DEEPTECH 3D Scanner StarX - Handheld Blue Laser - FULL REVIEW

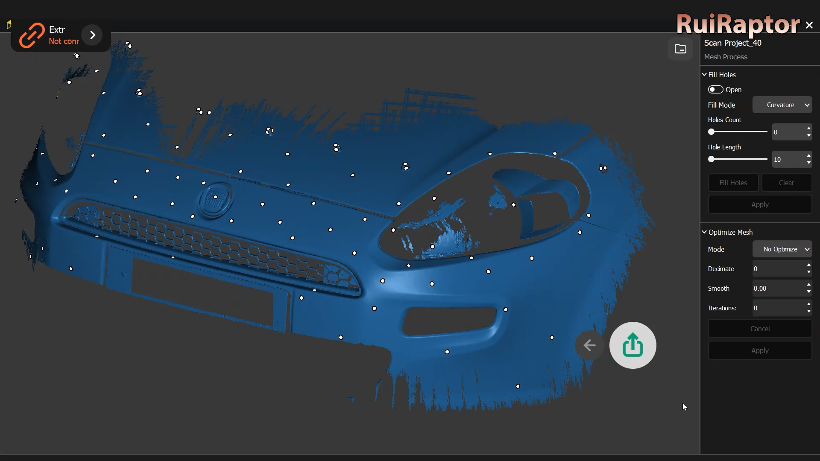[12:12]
There are a few tricks that need to be done to get results that the manufacturer promises.
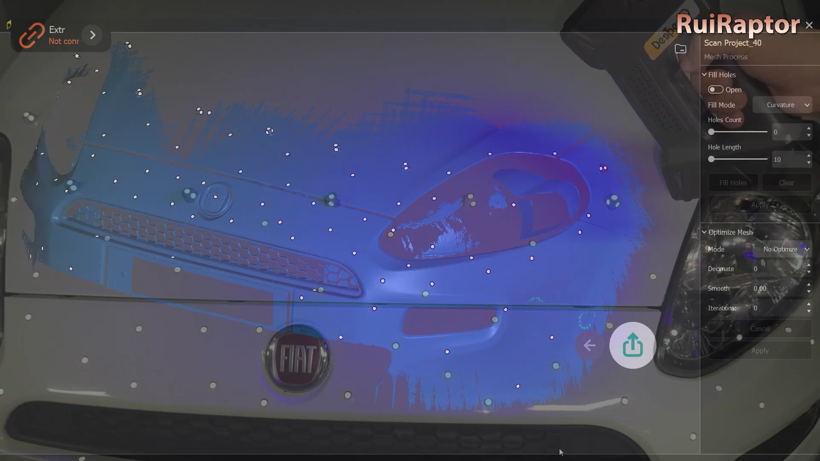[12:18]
The more data you capture, the better result you'll get, so it's best to swipe the surface a few times.
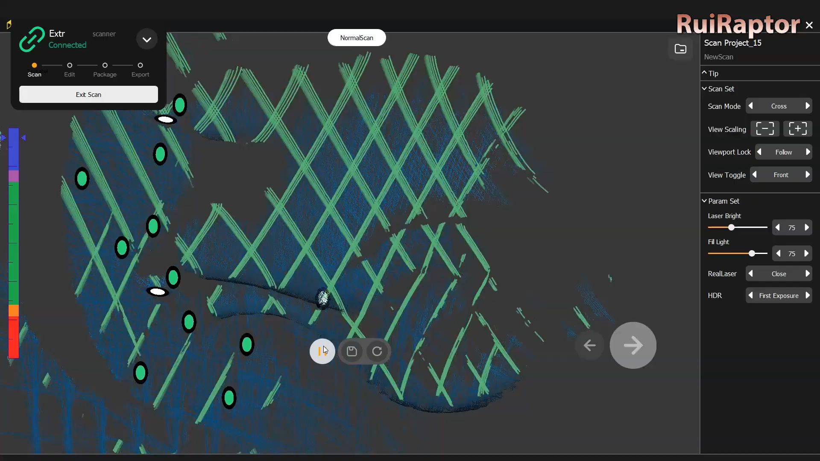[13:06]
It can capture the data really fast, which is very important.